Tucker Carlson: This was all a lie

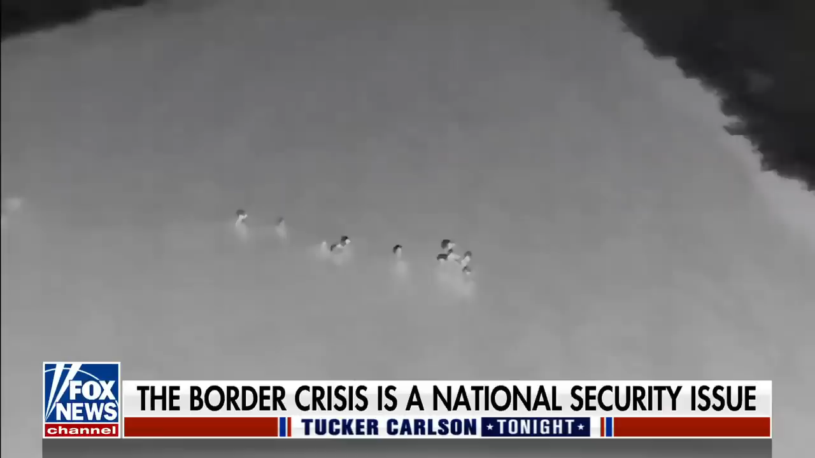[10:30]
FOR THE VERY FIRST TIME, A BRAND-NEW FOX NEWS DRONE EQUIPPED WITH THERMAL IMAGING CAPTURES IMAGES OF MASS ILLEGAL CROSSINGS IN THE MIDDLE OF THE NIGHT IN EAGLE PASS TEXAS THIS MORNING.
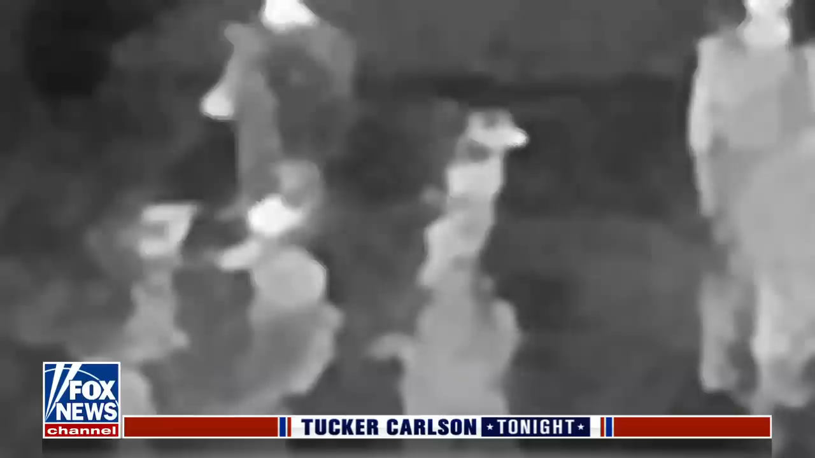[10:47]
SOMETIMES THE DEL RIO SECTOR HERE GETS UPWARDS OF 2,000 ILLEGAL CROSSINGS IN A SINGLE DAY.